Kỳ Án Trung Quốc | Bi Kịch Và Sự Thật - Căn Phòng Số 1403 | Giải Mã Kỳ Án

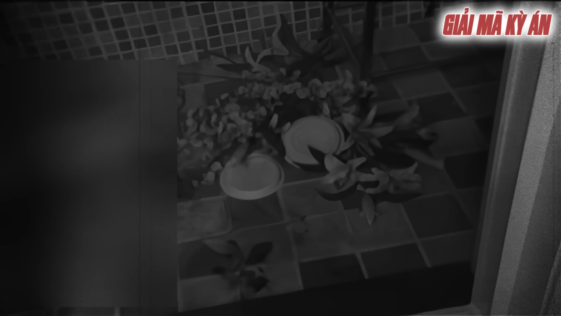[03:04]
Chọ hoa trên bộ cửa sổ ở đây cũng đã bị rơi vỡ nát thành từng mảnh. Một người phụ nữ khỏa thân nằm nghiêng úp mặt vào hướng trong tường. Vụng máu bên cạnh thi thể đã khô. Chiếc khăn tắm của bà ấy đã thầm đẫm máu và bị bung sang một bên.
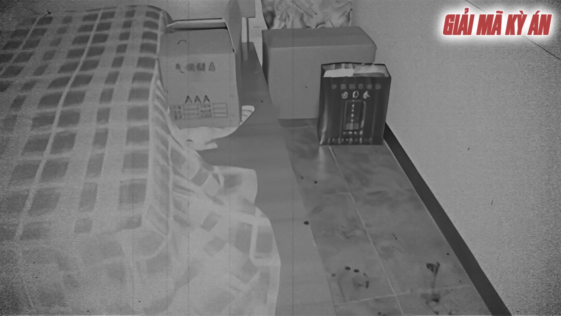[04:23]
Cả chiếc giường trong phòng ngủ phía Tây. Trên giường có dấu vết máu bắn. Nẹm giường rõ ràng đã bị kéo sô lệch về hướng tủ quần áo cho thấy từng có sự sô đẩy hoặc vật lộn rất rõ ràng ở đây. Gần bức tường, ở gần cửa phòng ngủ có nhiều vết máu nhỏ rợt.